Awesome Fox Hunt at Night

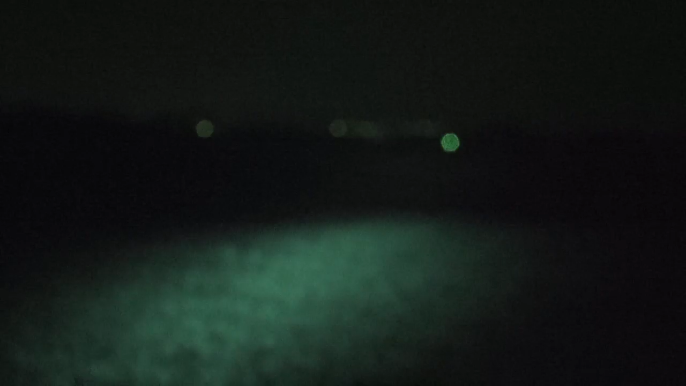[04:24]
It's literally minutes before a fox comes running at the field. But he isn't staying still for long.
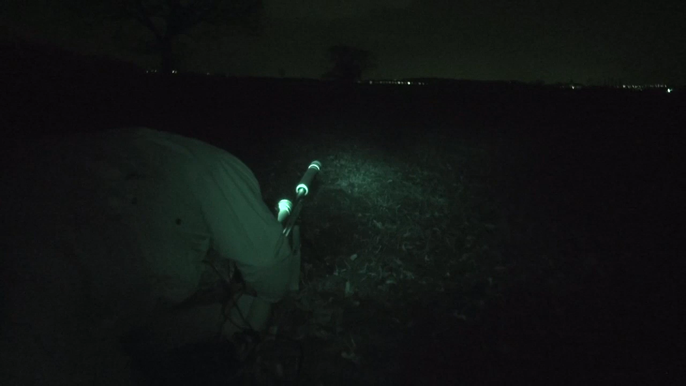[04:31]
As the fox doubts about, Nathan is trying to get a scope and night vision set up in order to find a shot.
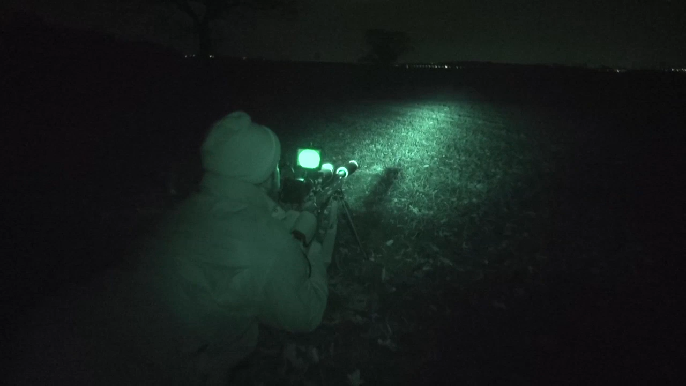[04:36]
But it's too late.
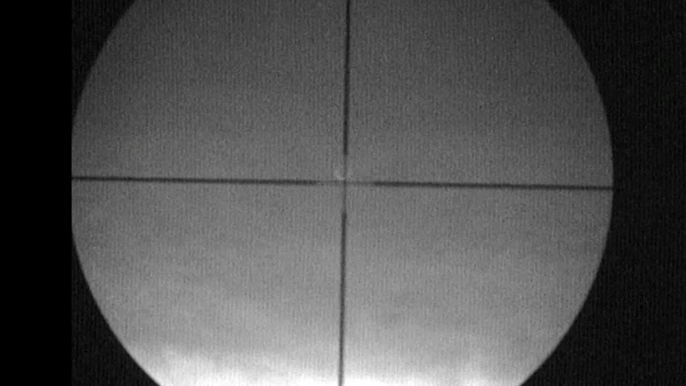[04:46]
The fox hasn't hung around and Nathan has been caught off guard.
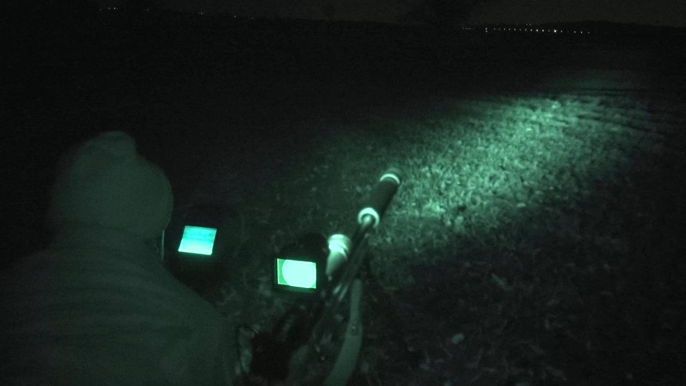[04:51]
It all comes down to preparation I'm afraid and Nathan has missed this chance. A hare runs across Nathan's line of sight and a few yards away. It's not noticed Nathan lying in the dark that he's using his night vision set up.
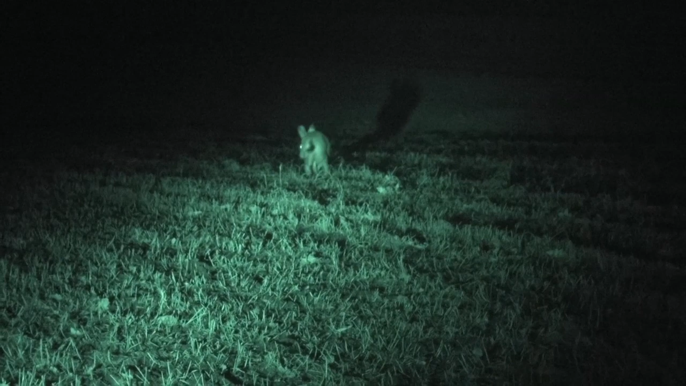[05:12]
Then, he spots something isn't quite right and makes a run for it.
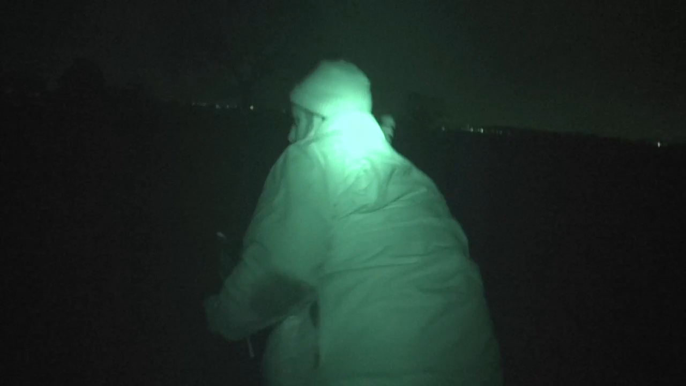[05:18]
A little disappointed, Nathan
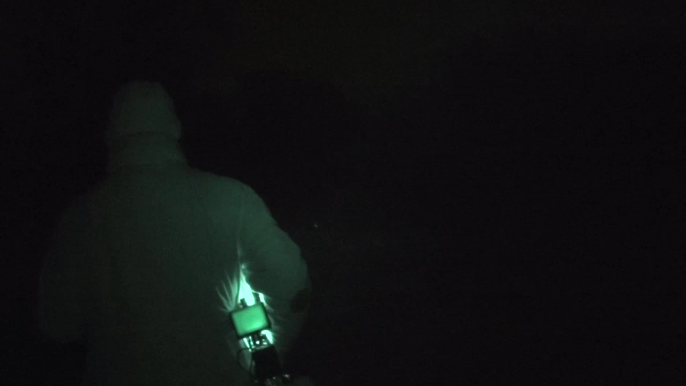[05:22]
gets himself prepped and set up for the next fox. He gets his sight picture clear and ready and then gives out a few calls.
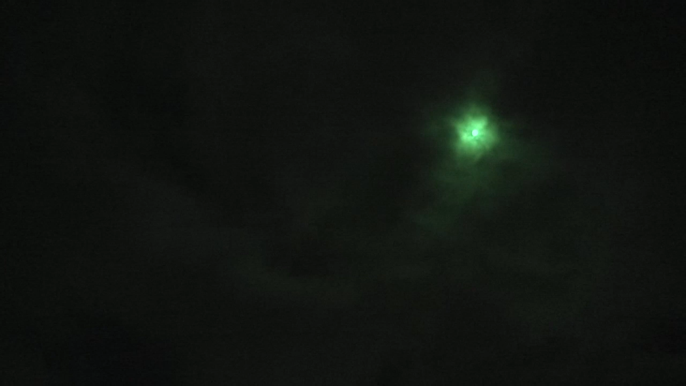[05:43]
He scans the field for any signs of eyes, but it's all quiet. And with a bright moon in the sky, there's plenty of ambient light. This means the fox has a better chance of spotting Nathan than usual. And, with one chance gone begging, it could now be a long night.
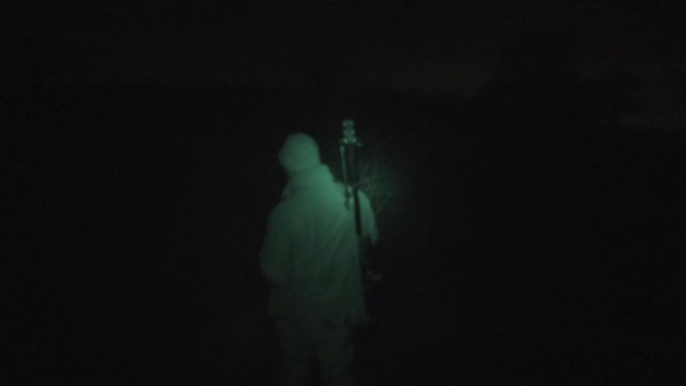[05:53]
Nathan decides to take a walk and heads down the opposite field with a spotter.
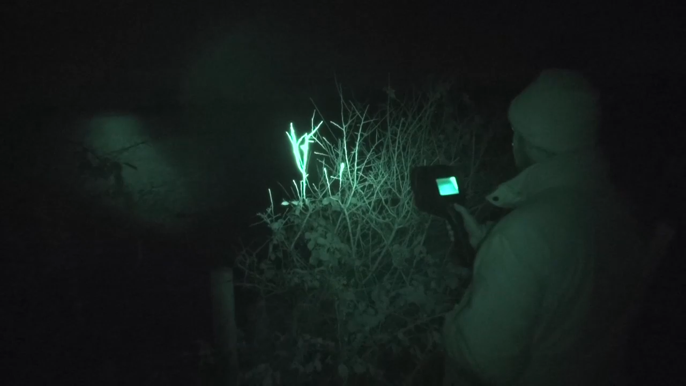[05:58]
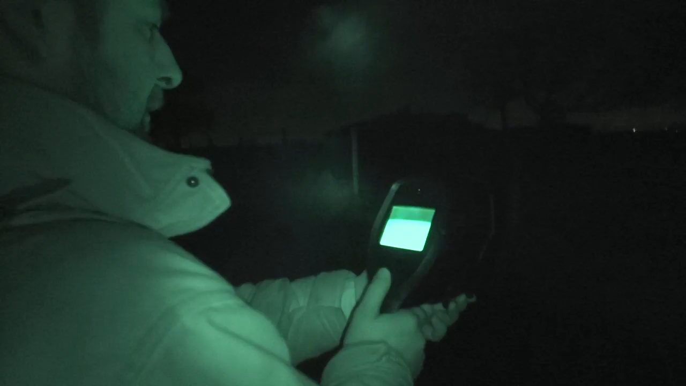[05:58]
He scans the hedgerows, fields, fences and darkness, looking for eyes.
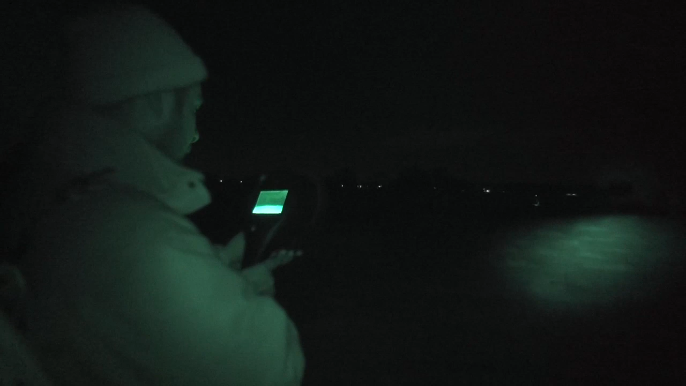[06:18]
With a few miles of walking under his belt,
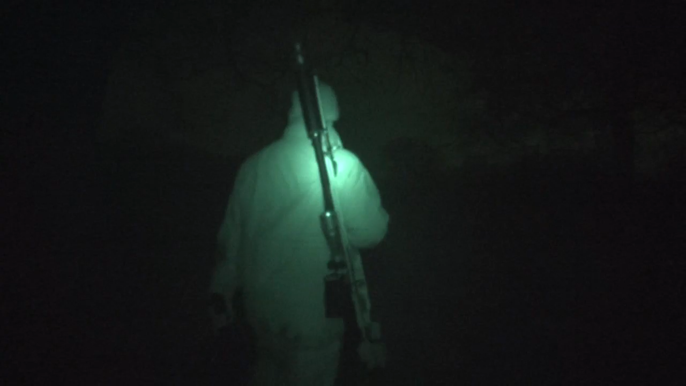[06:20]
Nathan heads back to his bait spot and decides to wait a little while longer.
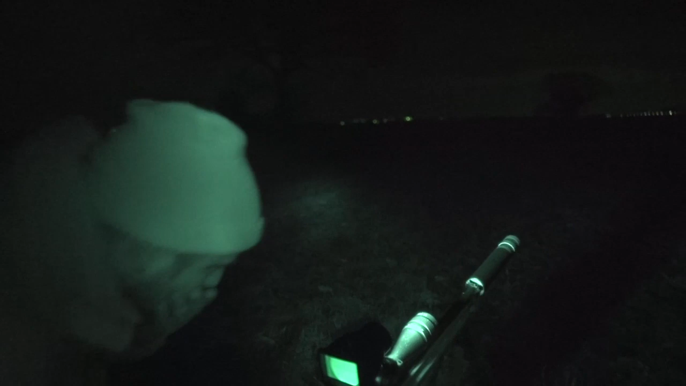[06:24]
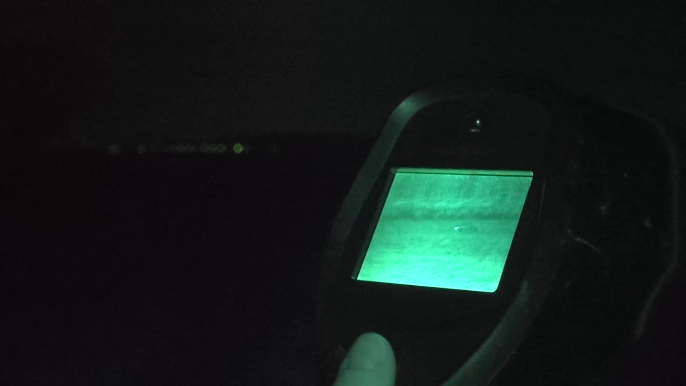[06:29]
He waits only minutes once again before a fox enters the field and comes running down the hedgerow.
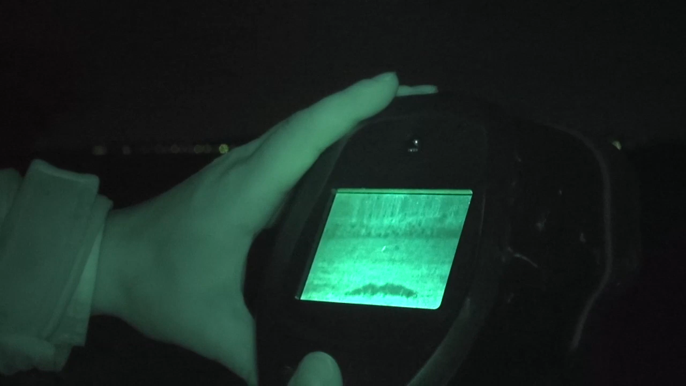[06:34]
Nathan watches him on the spotter. Then, he moves into a shooting position and readies the rifle.
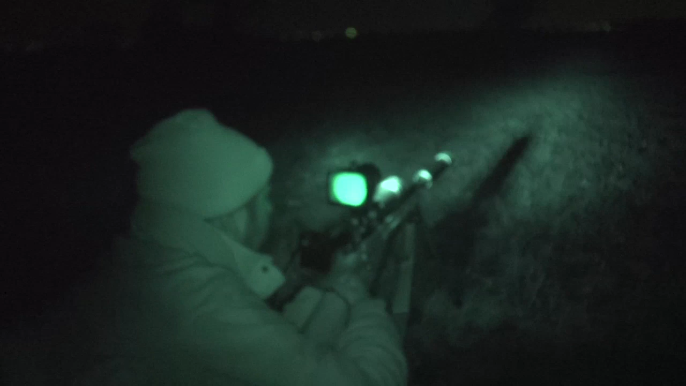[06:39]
As soon as the fox slows down, Nathan has him in sight.
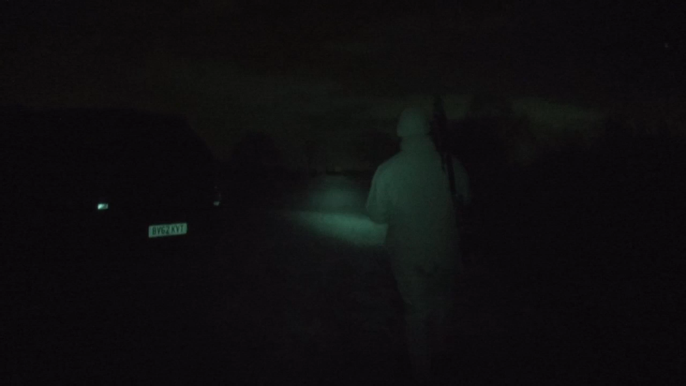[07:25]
He just walked the whole farm, come back again. It's now half past ten.
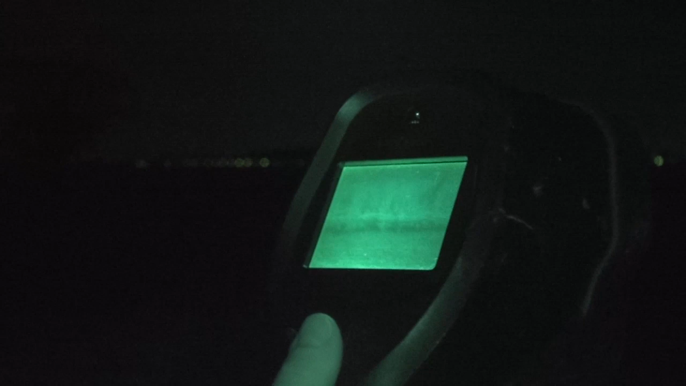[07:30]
And a fox has just come out of the far corner of the field. Straight away across, onto the baited area.